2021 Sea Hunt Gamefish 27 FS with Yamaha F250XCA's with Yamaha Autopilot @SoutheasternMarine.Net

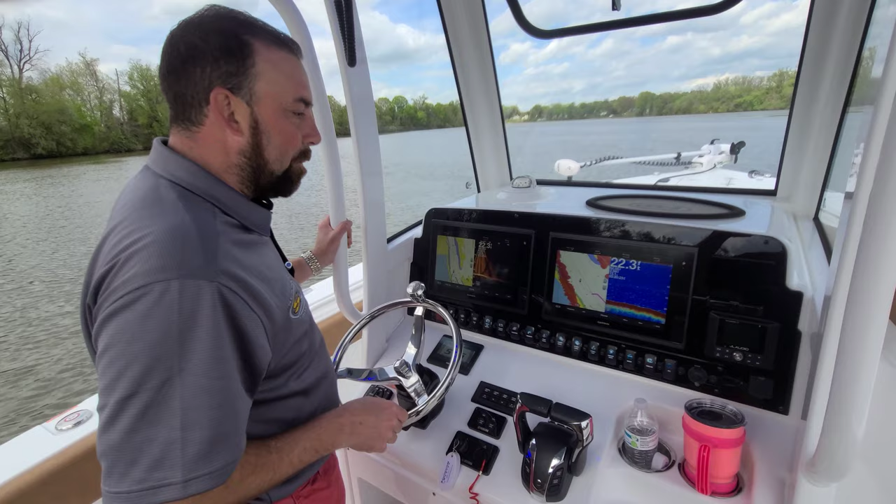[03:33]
We've got the radar system. So over here, you can actually see we're doing radar overlay. As we're underway, we're actually overlaying the radar on top of the chart plotter.
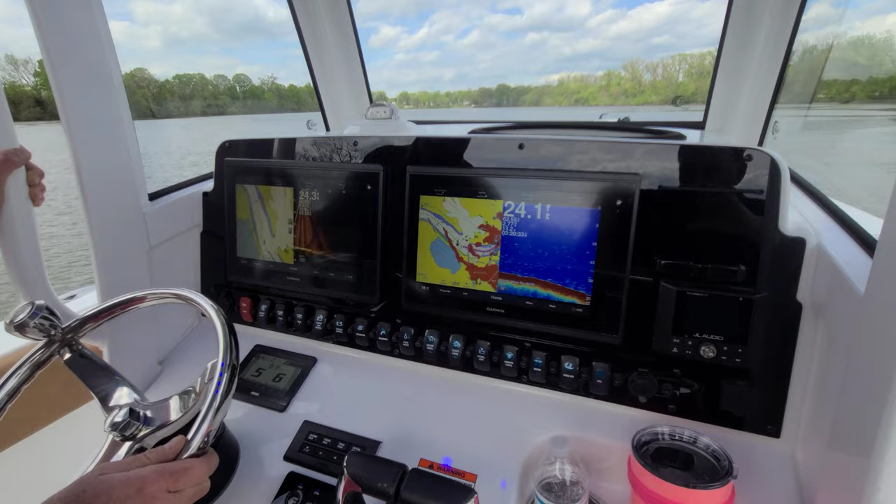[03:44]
You can actually see the land, you can see the fixed objects, you can see the buoys over there, the poles over there with the flags flying. And then over here on my left, on the port side screen,
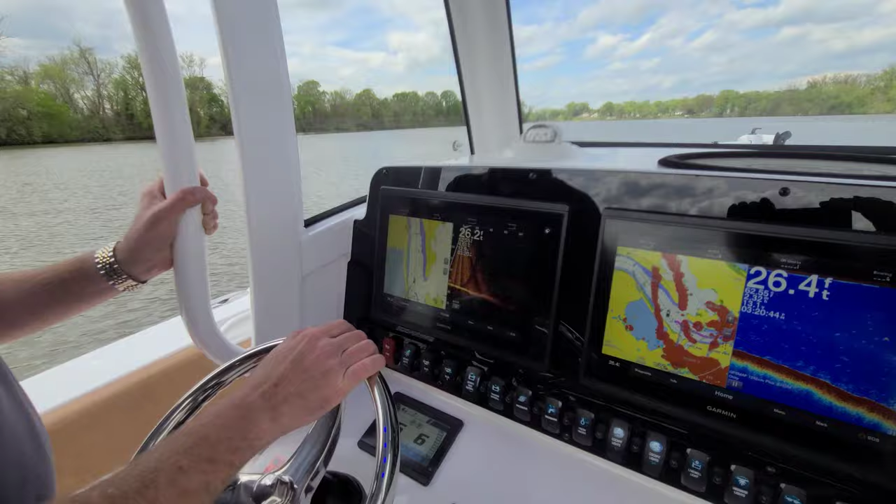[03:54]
we've actually got Garmin's new live scope imaging system.
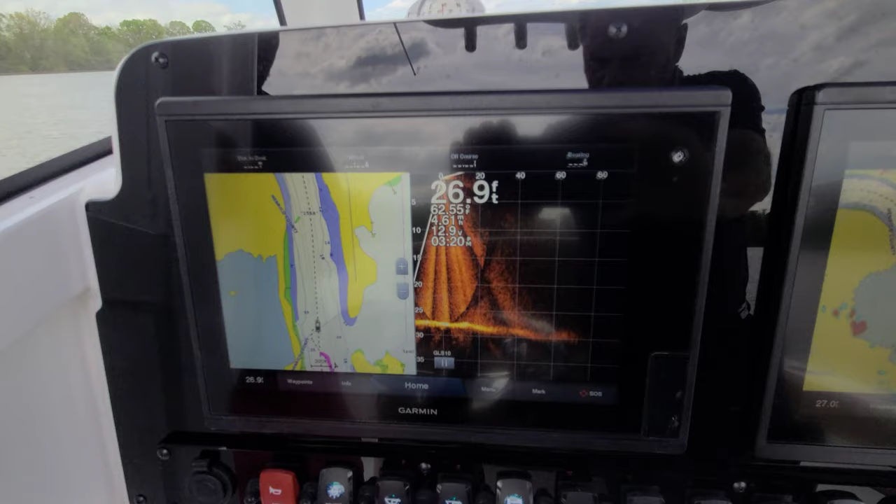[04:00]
On screen: depth 26.9 ft
So this gives you images in real time. It's a better, more accurate depth finder when you're fixed over something